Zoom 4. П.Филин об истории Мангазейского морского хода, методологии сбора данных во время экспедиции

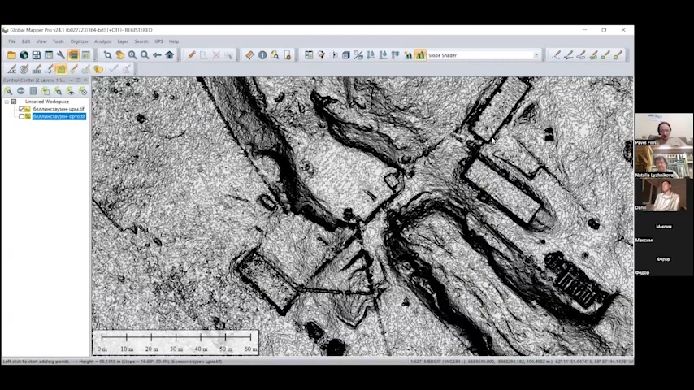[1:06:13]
Геодезия получается. Вот, и если это человек сможет хотя бы фотографию с наложением какой-то территории делать, делать это очень быстро.
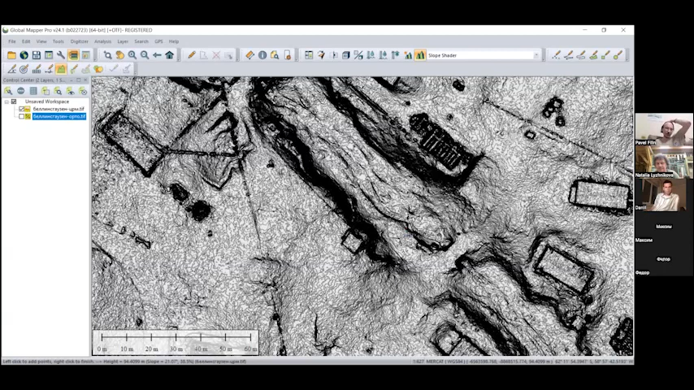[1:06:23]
Вот Белинсгаузен отлетал, отснял на двух аккумуляторах за 30, наверное.